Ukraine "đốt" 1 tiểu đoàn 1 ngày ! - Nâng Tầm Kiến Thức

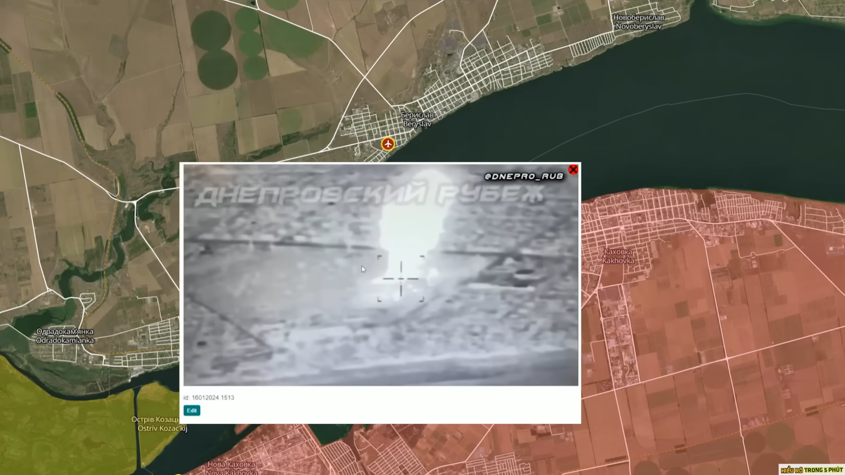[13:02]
nổ rất lớn xảy ra do đó khả năng cao chính là một kho đạn.